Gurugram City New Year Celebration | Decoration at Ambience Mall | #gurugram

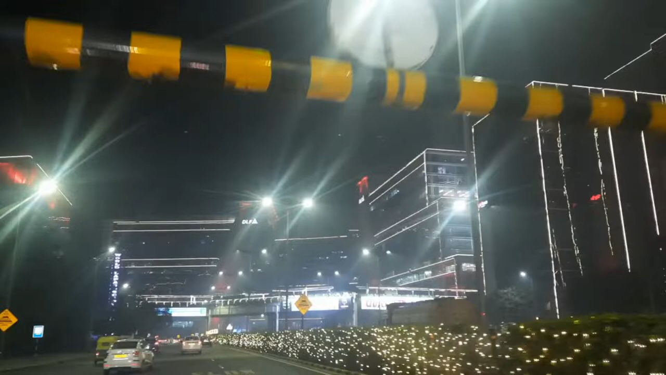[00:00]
तो आज मैं आप सभी को गुडगा और शहर दिखाऊंगी जैसा कि आप सभी देख सकते हैं यहां पर बहुत बड़ी-बड़ी बिल्डिंग्स है यहां पर
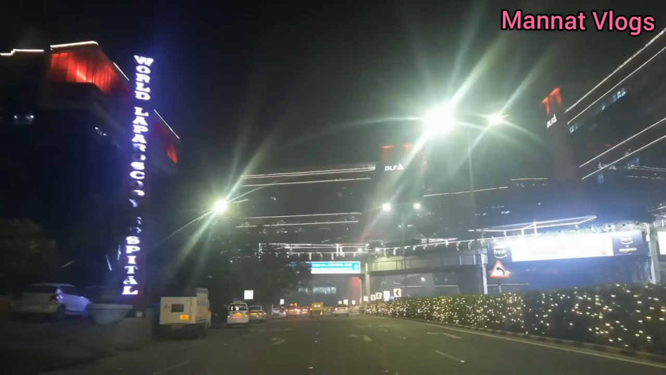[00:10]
बहुत अच्छे रोड भी है और मुझे जब मैं फर्स्ट यहां पर आई तो मुझे लगी नहीं रहा था यह